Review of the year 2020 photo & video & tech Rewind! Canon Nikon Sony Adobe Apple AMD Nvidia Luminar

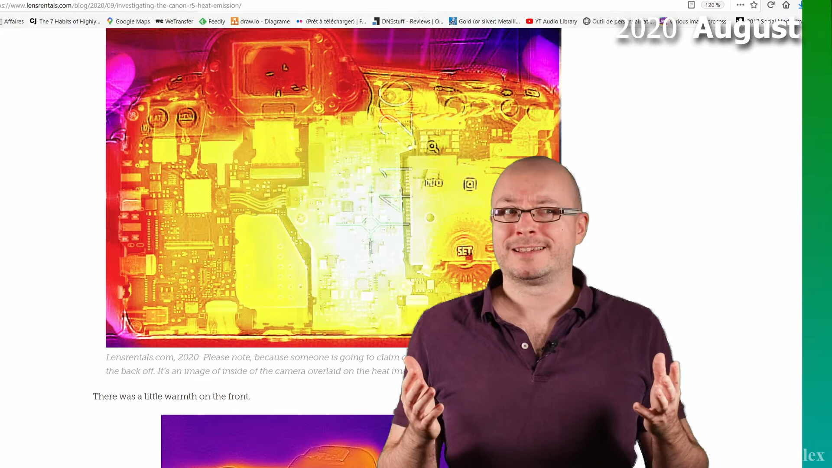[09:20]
And it's pretty well there that we could see that Canon does not really have any real world example or experience for dissipating heat. And we can clearly see that the processor is burning and cooking everything inside.